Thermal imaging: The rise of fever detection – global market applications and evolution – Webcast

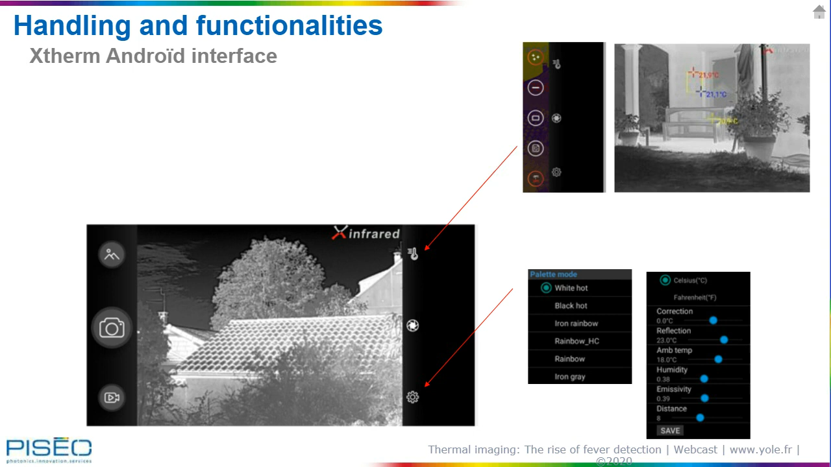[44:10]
temperature parameter settings, which is in the right and down on the slide. But we will talk about that later on. To analyze this camera, we have tried to get images at different steps of internal treatment. That is the image resulting from different steps or process of treatment. The readout IC digitizes the pixelated signal from the volumetric sensor.
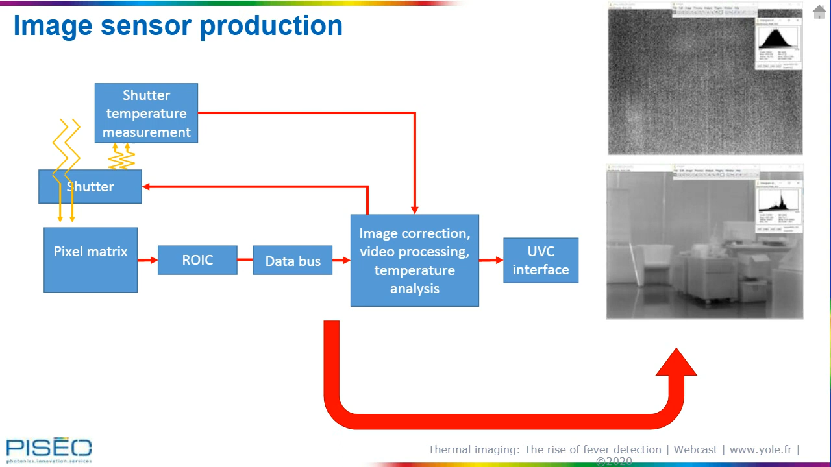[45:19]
raw image, as you can see on this slide, F, or a corrected image or a final image. So that's the possibility. We have built this possibility to analyze the camera. We have qualified for the performance of the sensor. For that, we have selected different parameters representing the ability to deliver an accurate and stable image.
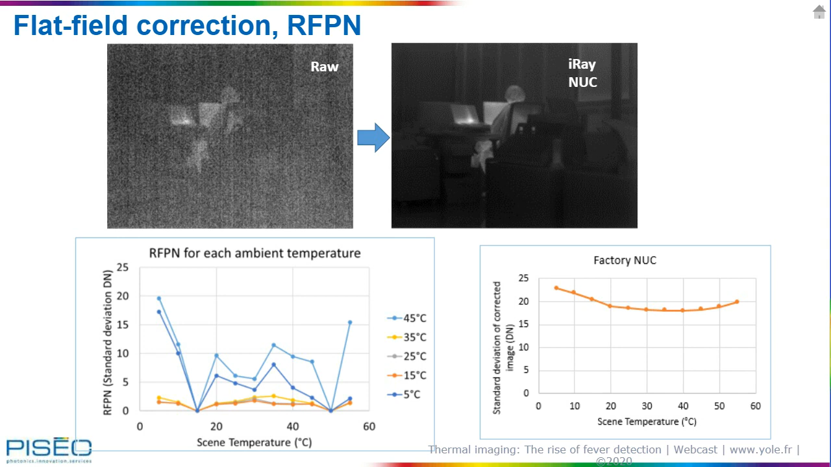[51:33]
a bit the factory calibration and put it not only an offset gain calibration, but also a two-point calibration with offset and gain. The flat field correction is the first step of image processing of this camera.
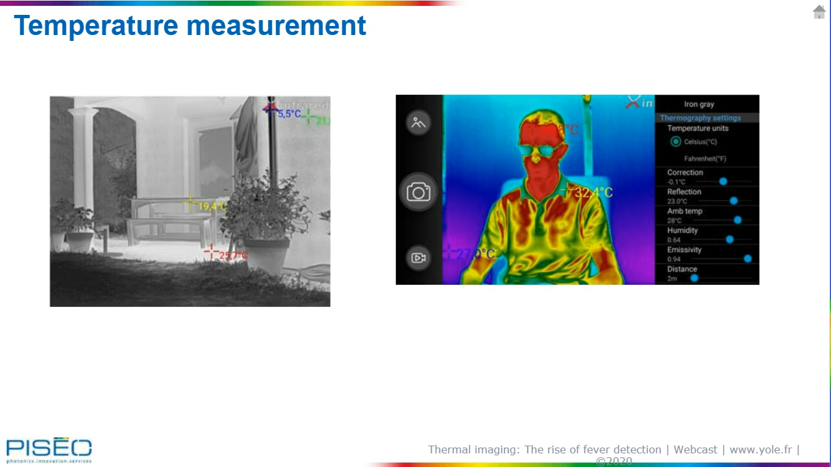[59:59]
Put 0.90 instead of 98 instead, so some difficulties to, we can have some difficulties to find the right parameter for having the right temperature.